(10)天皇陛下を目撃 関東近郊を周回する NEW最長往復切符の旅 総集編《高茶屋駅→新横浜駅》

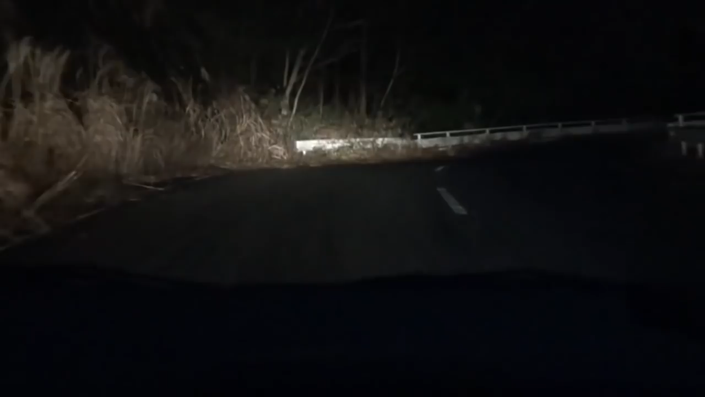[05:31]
帰りはまたこのように自動車でこんな感じのところですね、降りていただいて東海道新幹線が走ってますんでそんな話もしました。
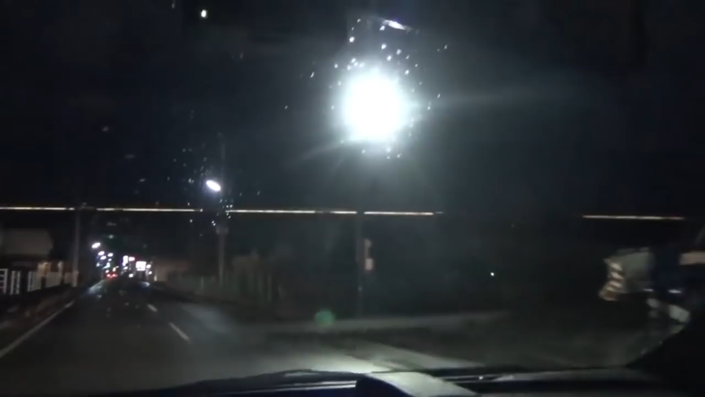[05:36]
L700系ですね、照明の色でわかります。